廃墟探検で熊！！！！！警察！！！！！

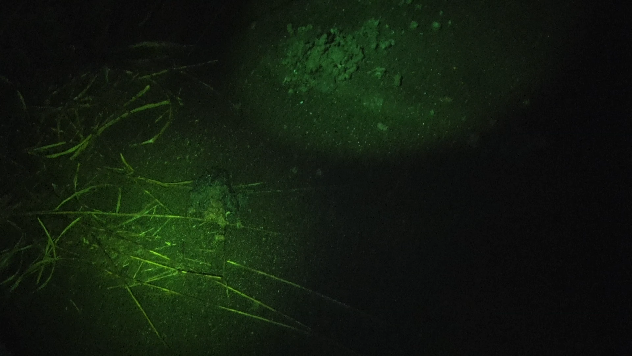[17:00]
17号線を走っていたところ小動物が見えたため、その小動物を興味本位で追いかけて入ったところ、糞のようなものを見つけたため、110番したとのことです。
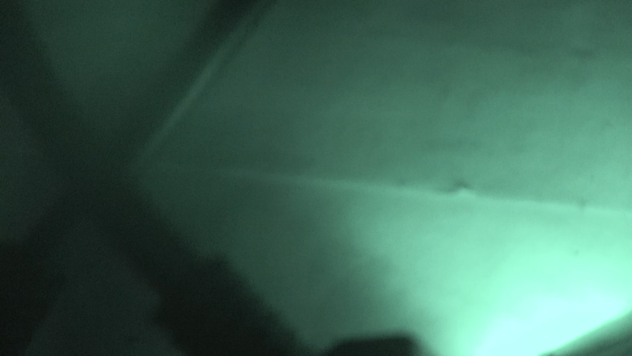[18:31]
それはちょっと多分農家じゃないですね。ちょっとわかんないですね。 ああ、そっか、県警本部に聞かれ たことありますね。多分あの新潟市の本部の方に行ってます、110番は。
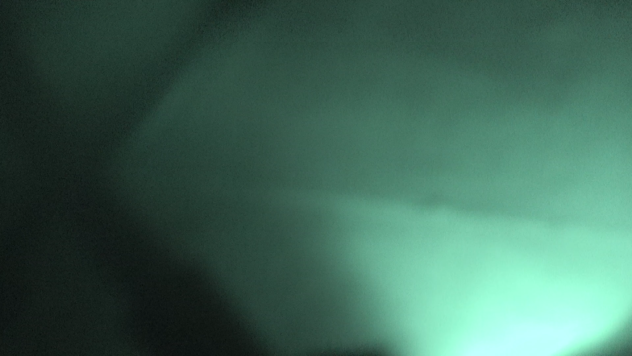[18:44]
これが肉かな、かもね。はい。
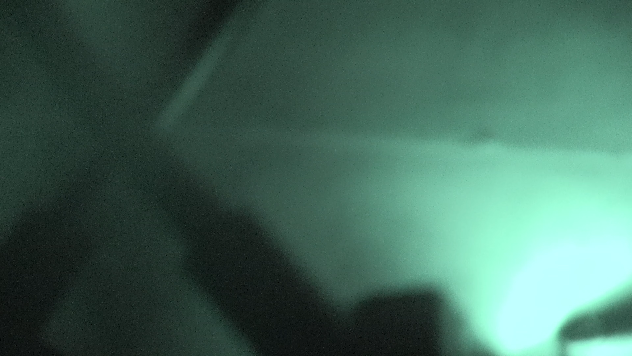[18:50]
証明書とかちょっとあれば、 ああ車にあります。見せ ていただきたいんですけども、うん、 あり